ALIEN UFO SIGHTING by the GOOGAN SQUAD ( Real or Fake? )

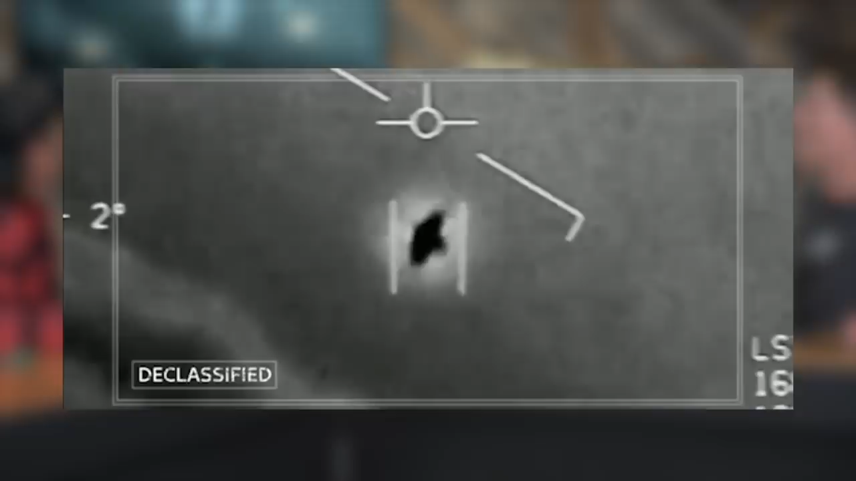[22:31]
so they so that's that's in the air that's on the ground so this is really grainy because it's an infrared like if you're looking of course grainy yeah that's what i'm saying that's what i'm saying i feel like there's always excuses
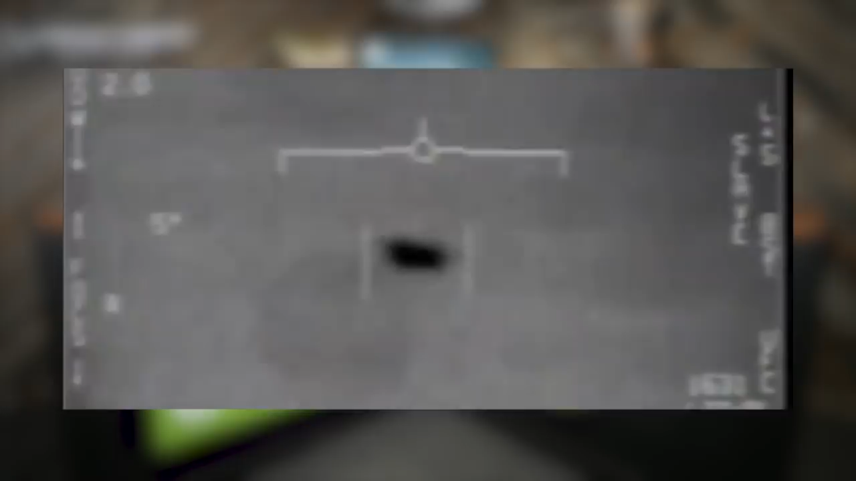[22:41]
here right so this is it looks like a potato that i literally could film that in black and white with my camera that's like this is why nobody believes in ufo this is why nobody believes in aliens like you're telling me i couldn't put those cloud effects in there uh get out of here you could but this has been confirmed by multiple those clouds look so like yeah but he's playing he's saying what 90 people would say though yeah i mean like i agree with you skepticism it should be hd 4k the clouds look too too fake it's just it's just cruising right about like of
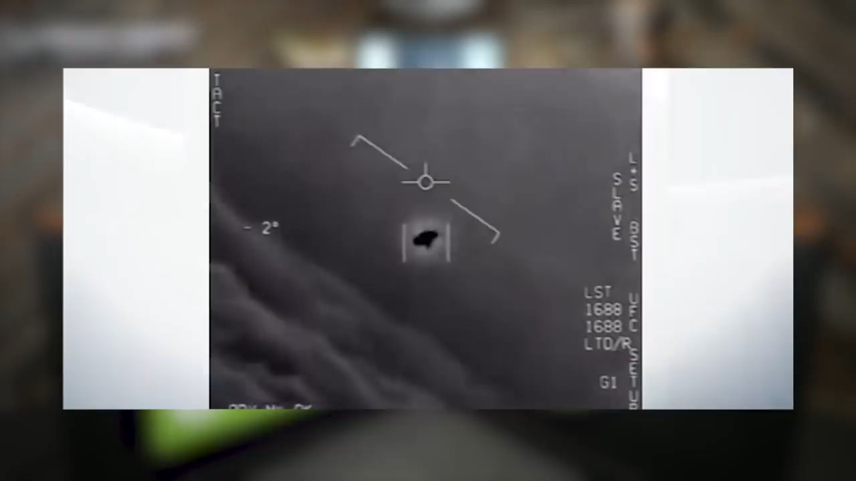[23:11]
course it's cruising above the class they have to put that in there for our perspective like it's moving right if there wasn't so here
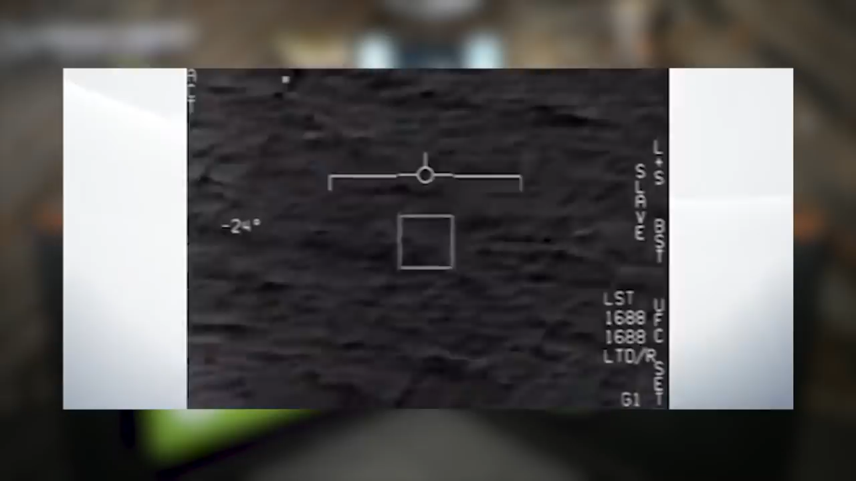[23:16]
oh here's the okay that guy was right so he's trying to lock onto it it's this is flying like 600 miles an hour or something something crazy and then he locks onto it that's not tic tac though we don't have audio but he's like he's like yelling he's like is it over the ocean i locked in it's flying over the ocean yes so apparently this thing came out of the ocean really oh wow it's just flying